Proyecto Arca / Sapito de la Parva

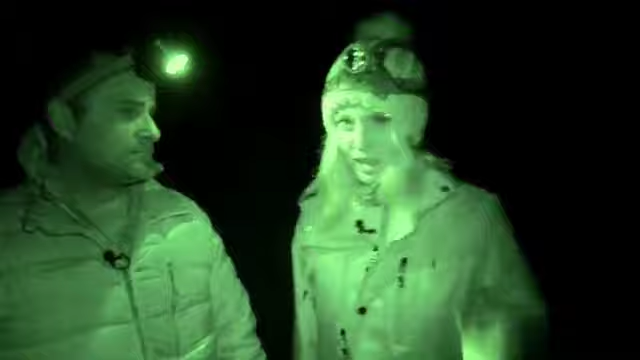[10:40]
Oye, qué increíble, porque literalmente nos motimos por la parte de las pistas. Exactamente. Es decir, que en el invierno, los esquiadores, estamos sobre estos zapos. Exactamente, todo el tiempo. No es que solo haya nieve, sino que estamos en el sector de las pistas.
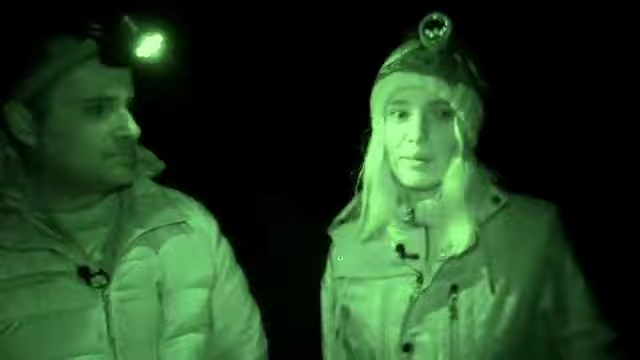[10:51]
Estamos en las pistas. Las pistas están aquí a los lados y los zapitos están aquí en la quebrada.
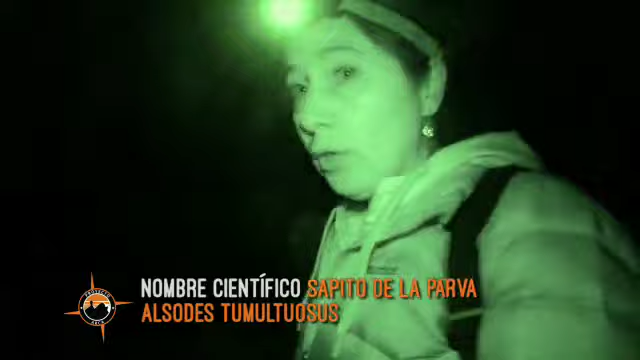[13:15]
El alzo de tumultuoso está más acá, en las orillas, lo vamos a encontrar,
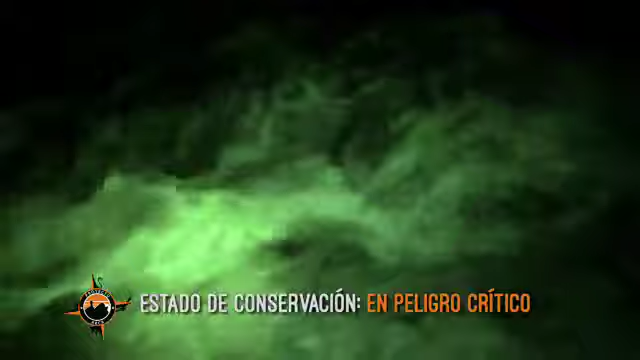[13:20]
no sé, esto de acá, entre medio del pasto, de la roca.
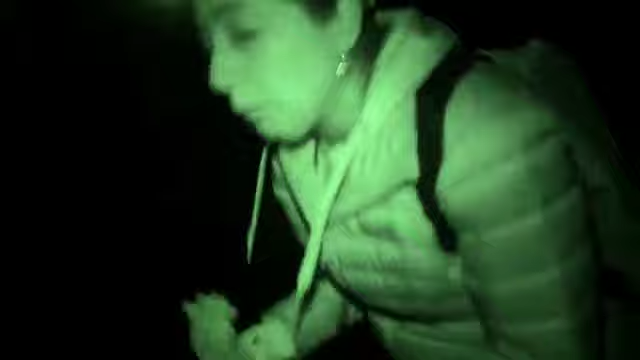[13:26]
Y después está el montanus, que lo vamos a encontrar mayormente sumergido en el agua, en el agua o dentro del agua,
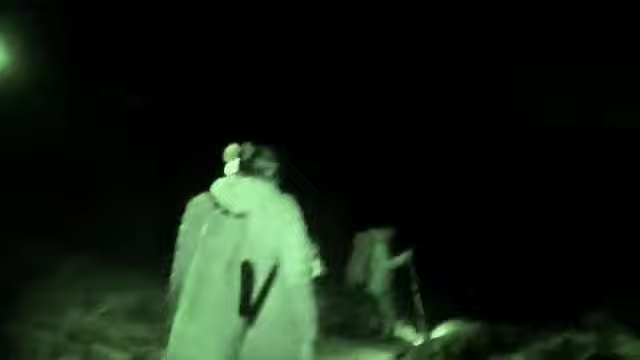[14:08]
En el invierno, esto está completamente tapado de nieve, ya. De hecho, esto es parte de una de las canchas de esquí.
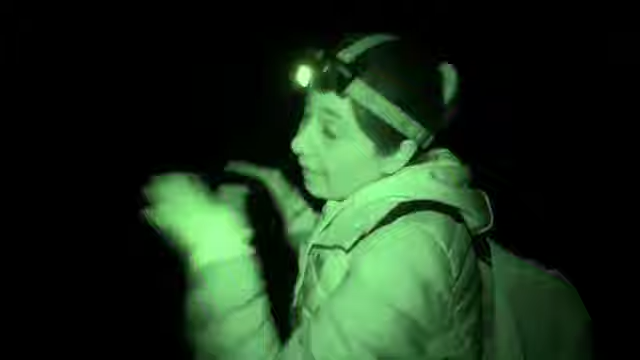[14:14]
Así que en invierno estarían pasando todos los turistas por arriba de esta parte.
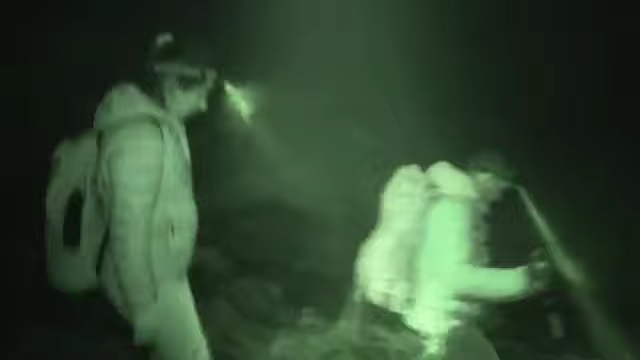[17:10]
Se cree que se refugian en estas cavidades o oquedades que hay,
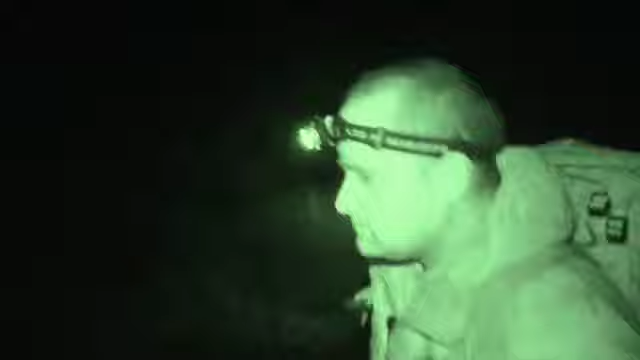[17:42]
Han pasado varias horas de búsqueda. Está muy helado. Estamos congelados.
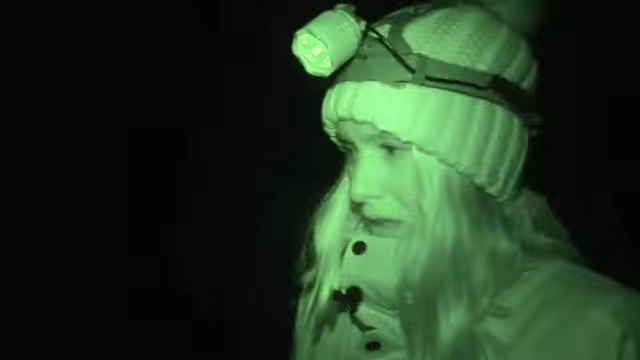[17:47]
No se ve nada. Está difícil caminar. Y además, como estamos en la orilla del río, uno se moja.
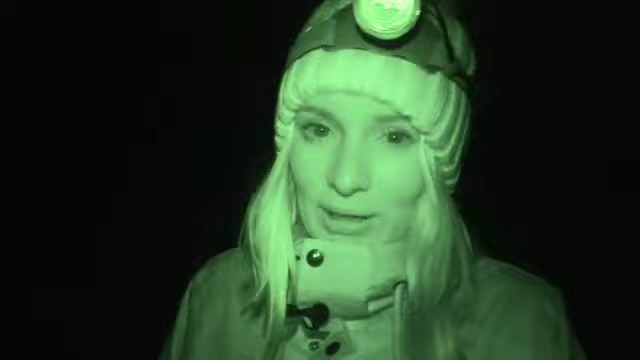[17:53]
Y eso hace que tengamos más frío aún. Estamos muy congelados. Zapito de la parva, aparece por favor.
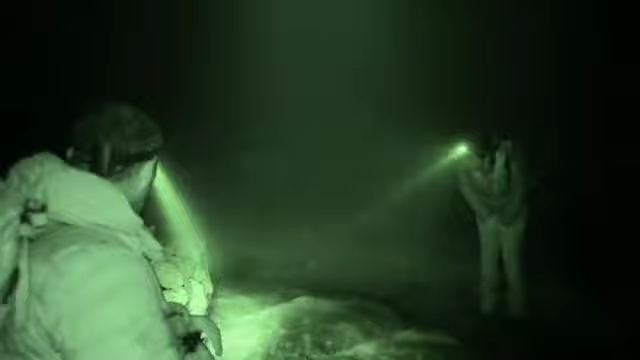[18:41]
¿Qué pasará? Es muy raro que no veamos nada.
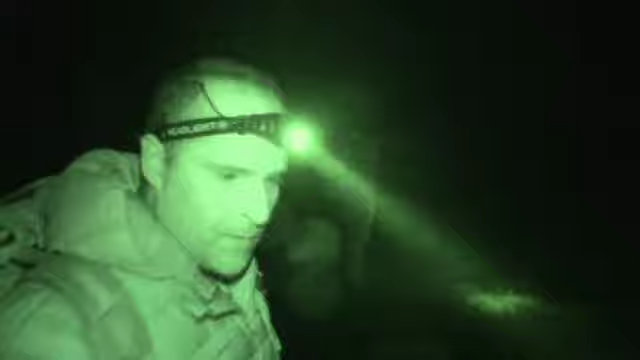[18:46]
Ya deberíamos haber encontrado varios ranitas.
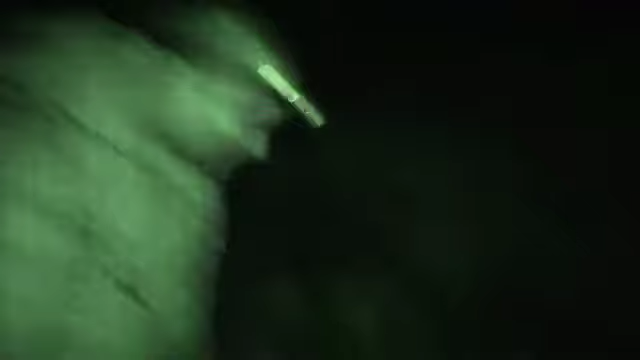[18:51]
Ese sería un lugar súper bueno para que hubiera uno.
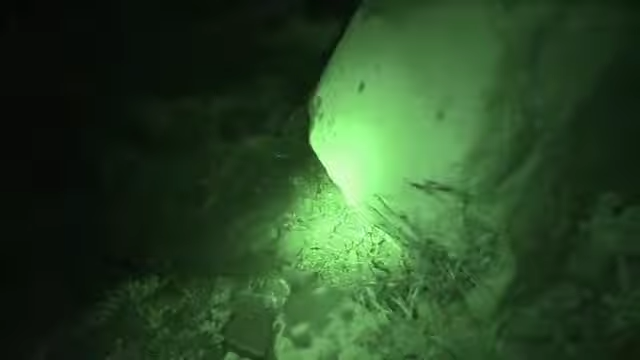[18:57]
Yo si fuera ranita me habría escondido ahí abajo.
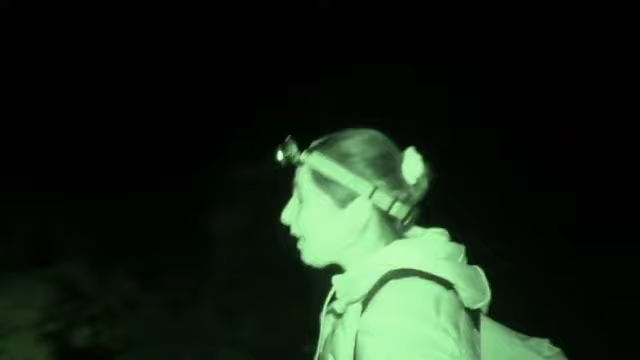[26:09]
¡Se pasó! Y esta es una cría. Esta es de haber nacido este año y es un chiquitito.
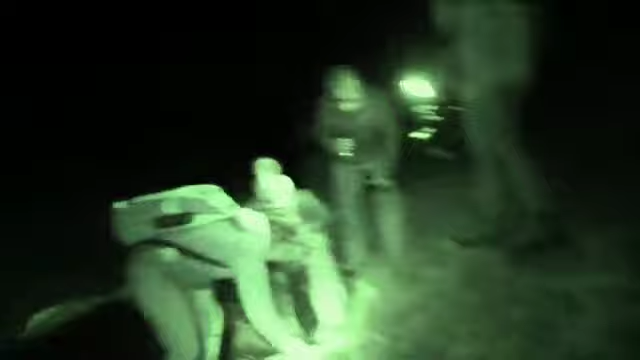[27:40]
¿Tiene que ver una rinela? Sí, una rinelita. ¿Y es más grande? Un poquito. Una rinela espinolosa, lo mismo que encontré más arriba, pero un poquito más grande. Debe ser un sapito de alguna postura.
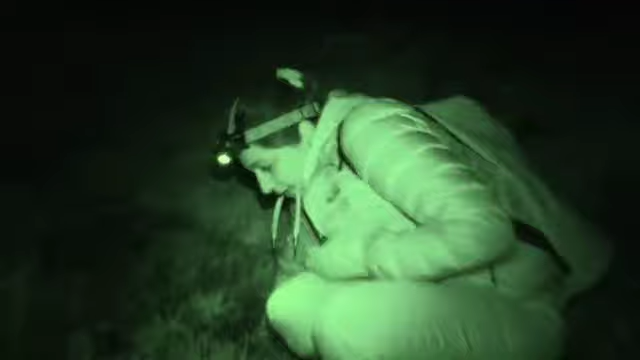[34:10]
Ay, espérate, que acá había un alzó de montano. ¿Qué le dije? Había un alzó de montano, pero espérate.
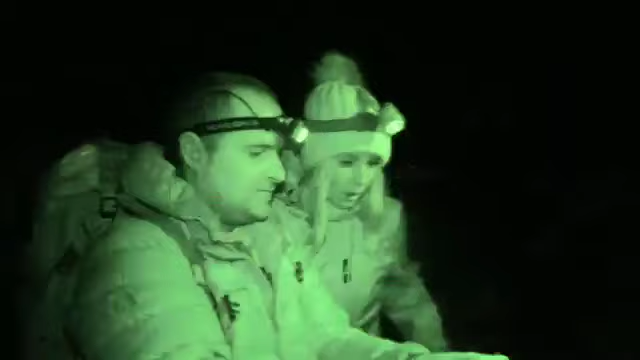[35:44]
¡Vengan a verlo! ¡Ay, vamos! ¿De la parva? Sí. Pero es muy chiquitito. Muy, muy chiquitito. ¡Guau!
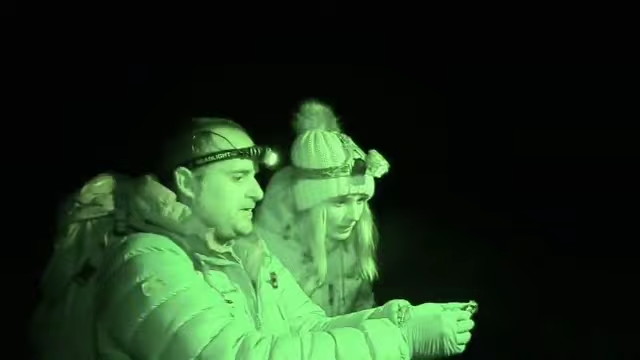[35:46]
Pero es completamente distinto a los otros que habíamos visto. ¡Qué muy! ¡Ay! Y fíjate... Es un recién nacido. Es un casi recién nacido.